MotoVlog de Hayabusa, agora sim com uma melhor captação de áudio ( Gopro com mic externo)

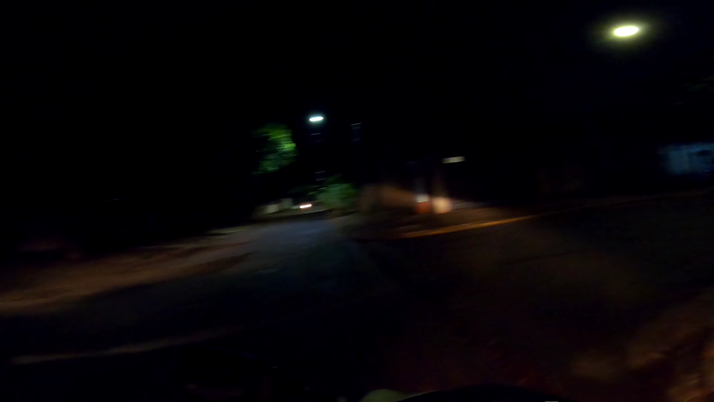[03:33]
Na contramão. Aí, acidenta alguém aí. É foda. E aí, a intenção é que, durante as viagens, eu consiga gravar trechos... Né? Da viagem e trazer para vocês aí. Eu estou ainda com a viseira aberta. Deixa eu ver onde está o microfone aqui. O microfone está muito próximo à minha boca. Então, vai estar estourado o áudio, creio eu. Porque esse microfone, cara, é um microfone muito bom. O microfone da Tomate. Pensa na qualidade do microfone.
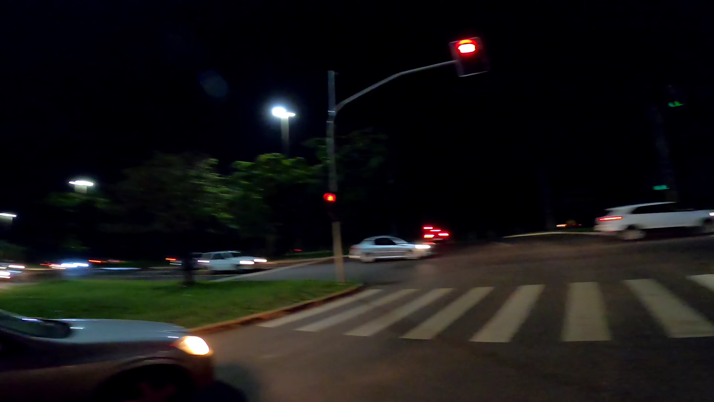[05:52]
Porém, os noturnos é só por Deus. Mas dá pra ver ainda alguma coisinha, né, deixa eu ver se eu consigo... Cara, ela está numa posição aqui que eu não consigo visualizar quantos minutos de gravação já foi.
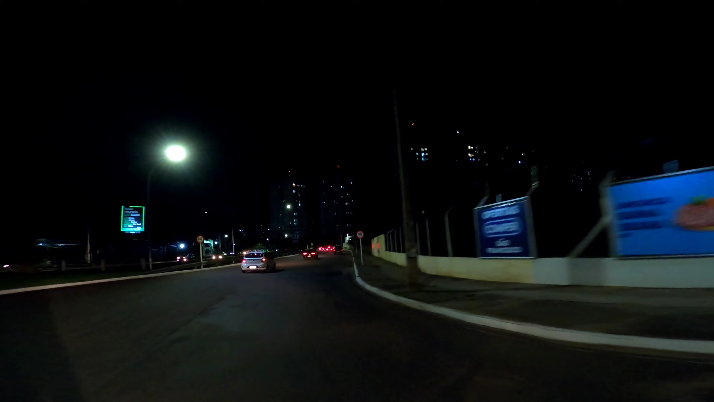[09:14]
Se eu subir aqui... Eu já saio dentro do estacionamento.
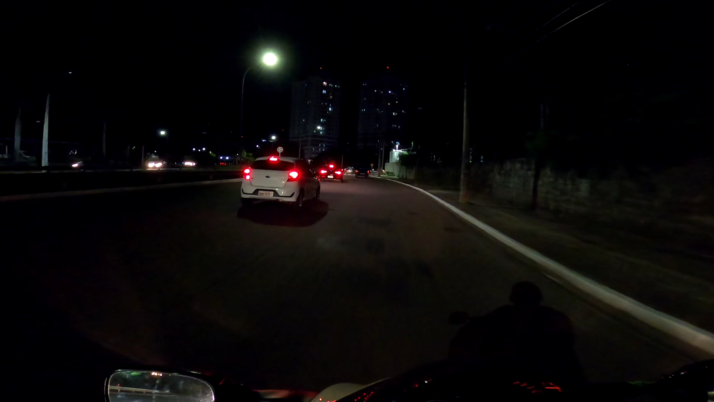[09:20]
A missa é sete horas. Então vai dar tempo. O cara não dá sete. Ele vem de lá sem sete. Isso aí é toda vez, cara. Acontece isso. Aqui eu consigo virar aqui.
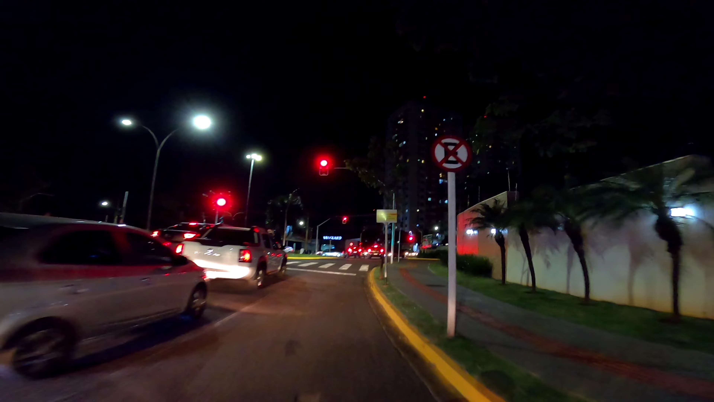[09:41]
E aí eu pego exatamente o comecinho ali da... Essa aqui. Na verdade não é o começo.
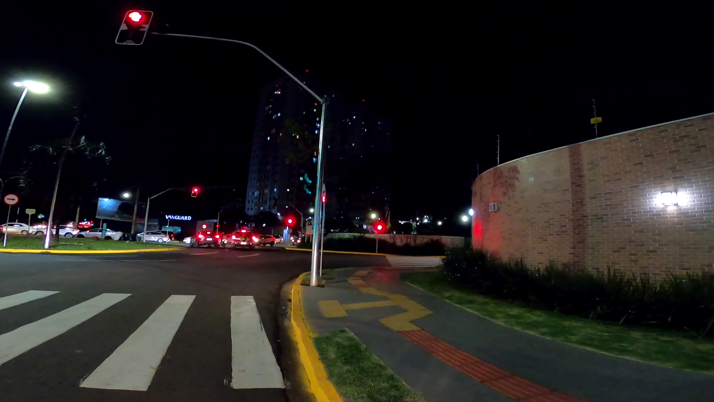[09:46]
É o final da 14. E eu consigo... Entrar na igreja. Que é bem ali.
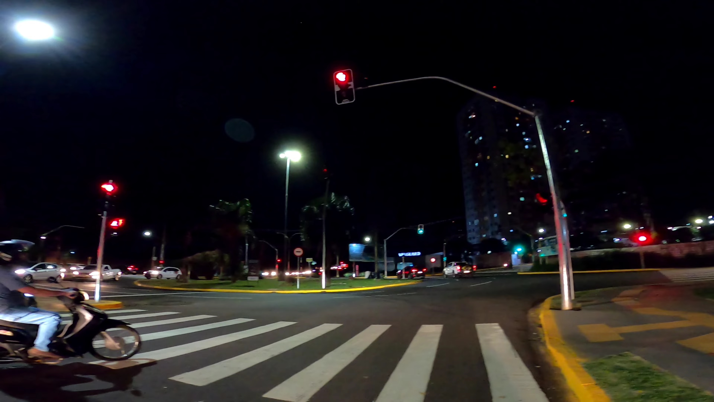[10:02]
Entrar fazendo barulho lá. Mas tudo bem. Essa rua aqui era mão dupla. Agora virou mão única. Que estranho. Vamos ver se é grisado. Eu tô chegando aqui na missa.